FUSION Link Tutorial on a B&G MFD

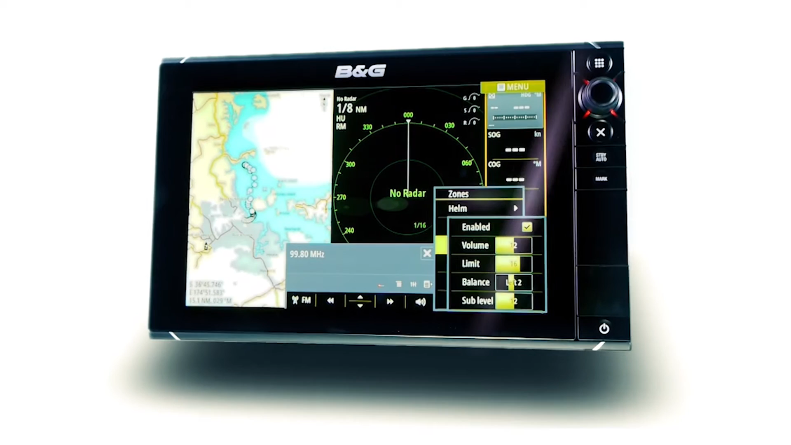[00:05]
On the water the multi-function display is the pivotal control center for the entire vessel.